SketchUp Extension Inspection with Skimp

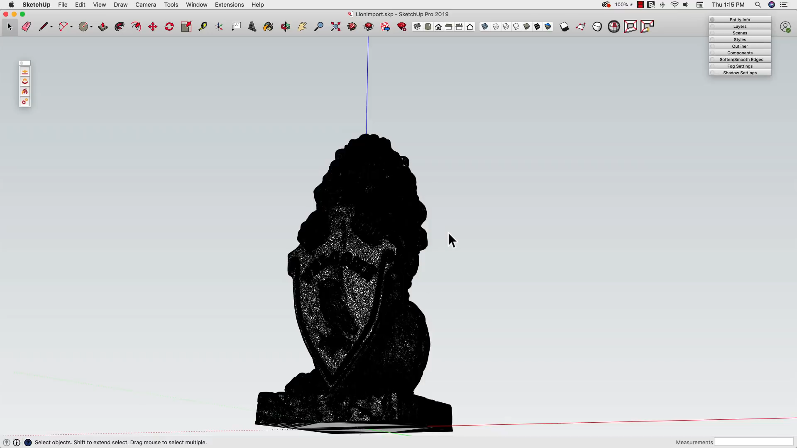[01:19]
and you can see it looks okay. It looks a little dark. It's got lots of lines.
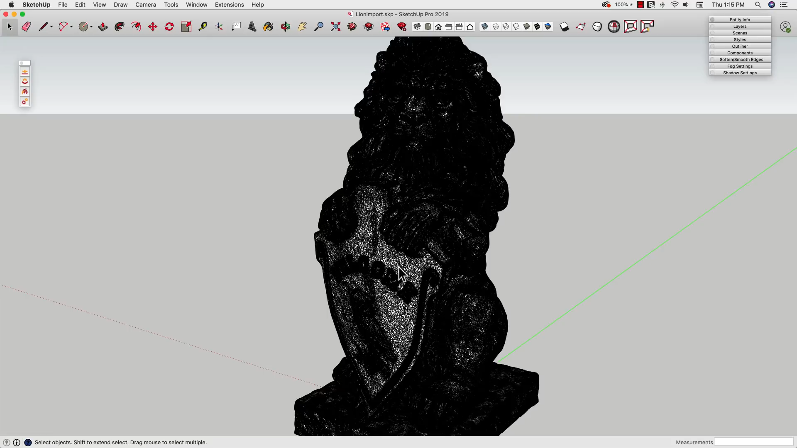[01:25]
Each of those lines represents an edge of a face. You can see there is a lot of them. In fact, let's see exactly how many there are. Let's get rid of Mark real quick. Sorry, Mark. Grab you by the toe.
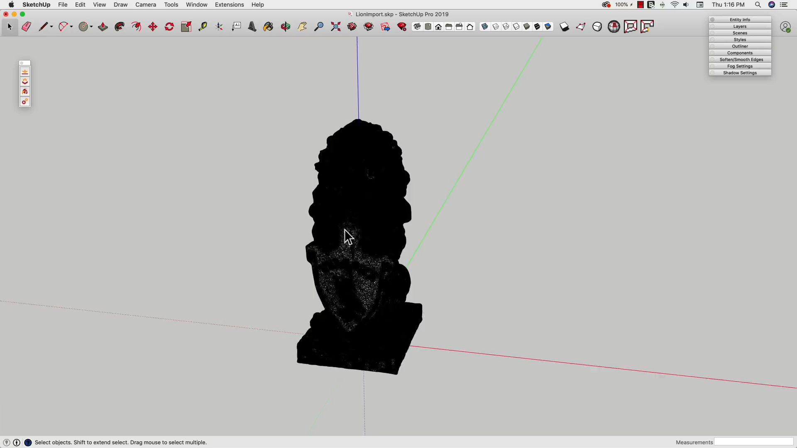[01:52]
It is showing up dark because it's a whole bunch of lines. So I can maybe, I'll go into my styles temporarily and turn my lines off so you can just see edges. And a couple things happen here.
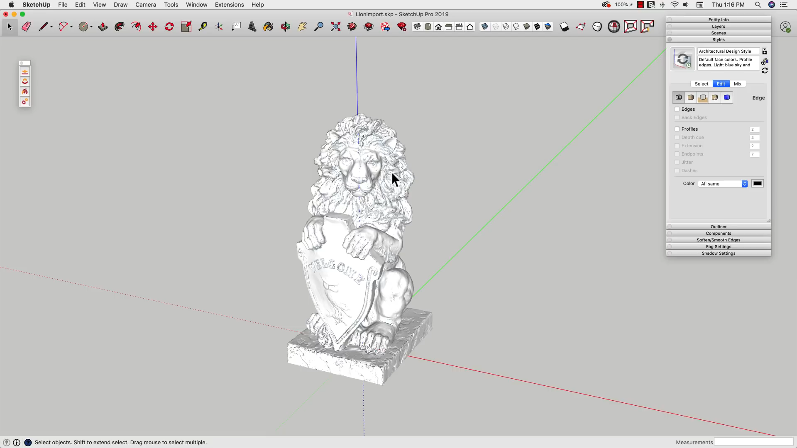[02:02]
I see some surfaces. They're all white, but I also see these blue things. These blue things are holes in the mesh because these were so small SketchUp could not draw them on the import. Whoops, I just flew you inside of a lion's nose.
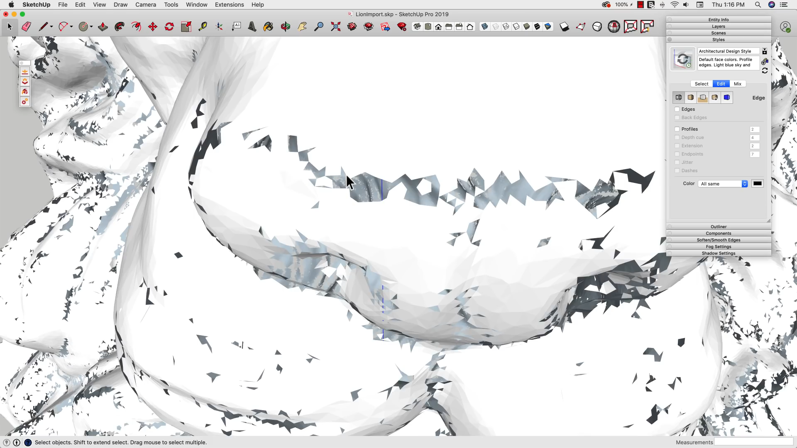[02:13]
So these are little holes in the mesh.
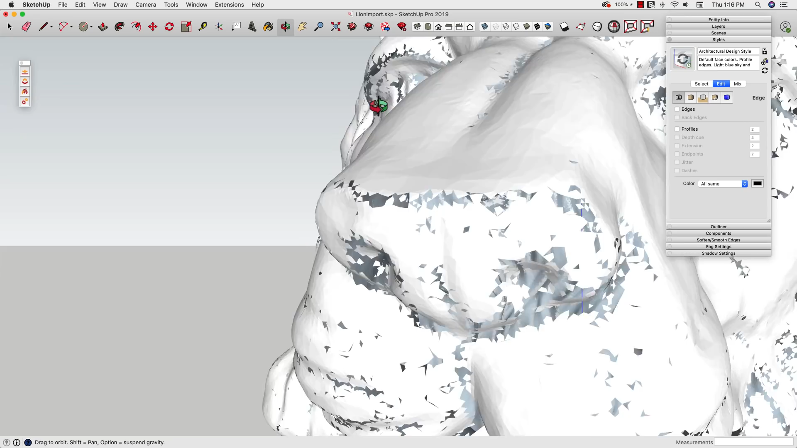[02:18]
You can see that is an issue. If I had to re-import, I would probably re-import maybe larger, much bigger so that SketchUp could successfully create those faces.